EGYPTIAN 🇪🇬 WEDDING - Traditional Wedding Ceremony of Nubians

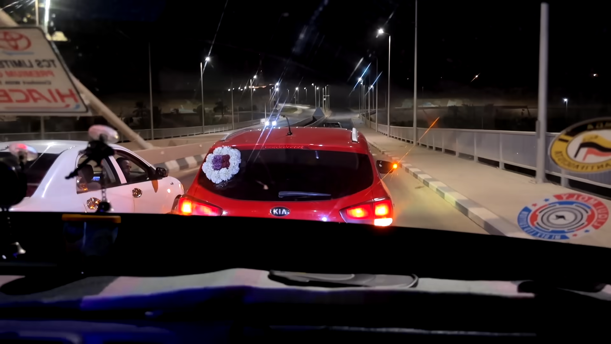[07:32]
जी भाई, इस वक्त जो है हम जो ओल्ड इस्वान है जहाँ से दुल्हन को लेके आए थे, न्यू इस्वान जो है आ चुके हैं।